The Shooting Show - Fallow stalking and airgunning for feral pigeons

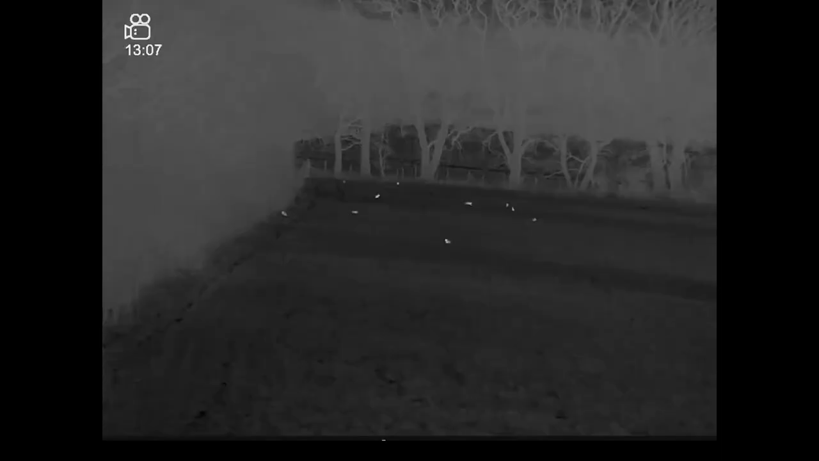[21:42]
I came and had a look yesterday, there was probably about 20 rabbits out there, so there's a few there for a little bit of sport with the air rifle.
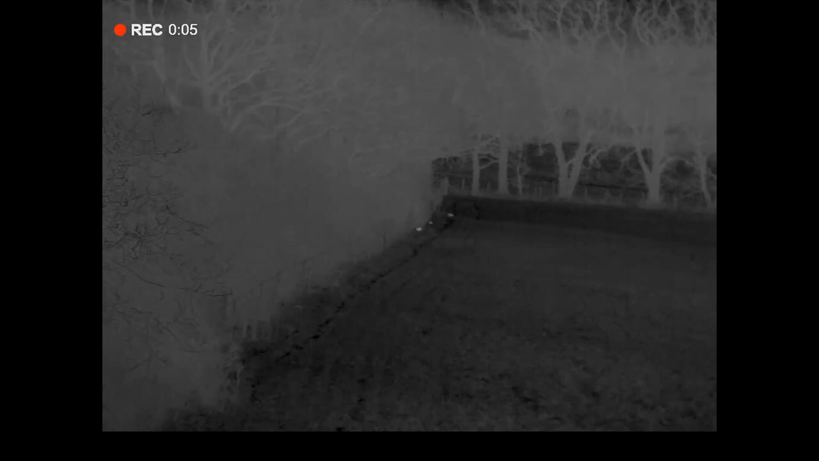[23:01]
There's one actually a little bit closer.
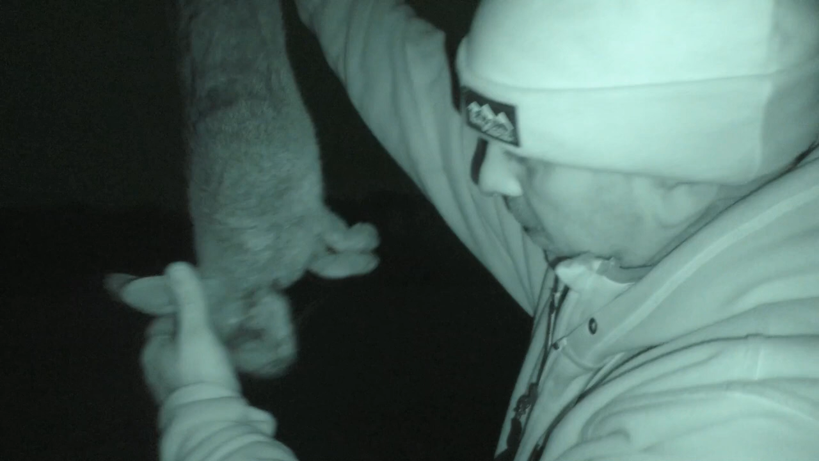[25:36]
What a good size rabbit that. Nice healthy looking bunnies.
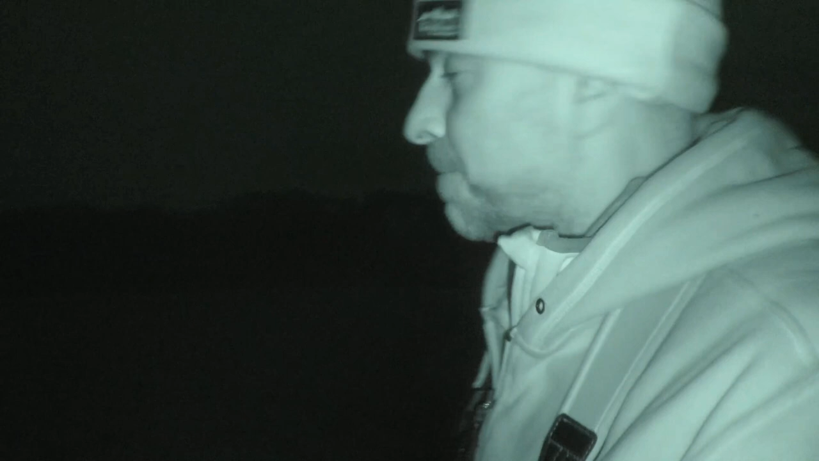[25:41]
Just a few more out in the field that have they've kind of come away from the hedgerow, and I think they're just hunkering down, so hopefully I'll be able to walk along here a little bit and shoot back out into the field.
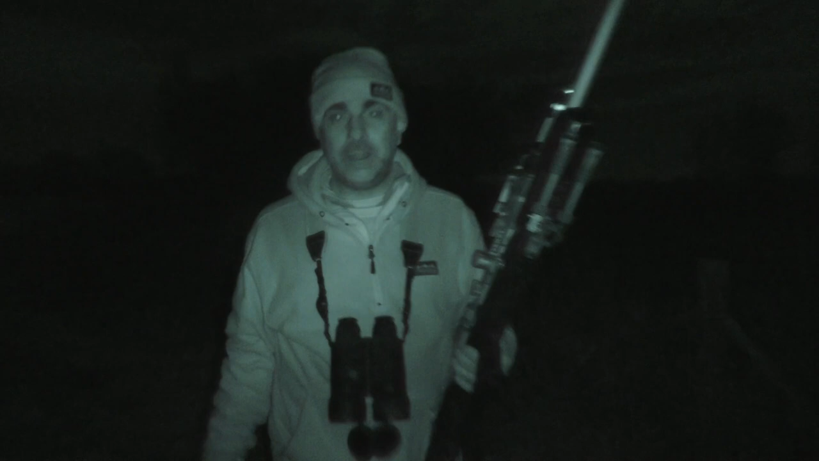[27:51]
Right, well, I've had a pretty good evening this evening. There's another couple to add to the bag, so I'm going to walk up along the fence line here and pick up the rest of them. I've got another seven or eight I think it is, along there. So I'll walk along there and grab them, being sure to carry them all in the right direction. Yes, there is a wrong and a right way. If you carry them that way with the belly showing, that's like a warning beacon to any other rabbits as you're walking along. So always carry them with the back fur facing the way you're walking. Well, I hope you've enjoyed the episode anyway, and thanks for watching, and please subscribe.